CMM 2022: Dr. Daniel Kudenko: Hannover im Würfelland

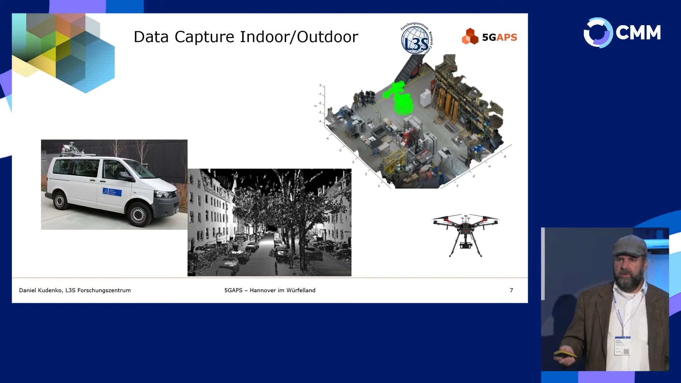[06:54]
This can be black and white, but it can also be colored. And here you can see a corresponding picture of a factory in a factory hall. Drones can also be used, drones with cameras, as well as sensor input for the five gaps database.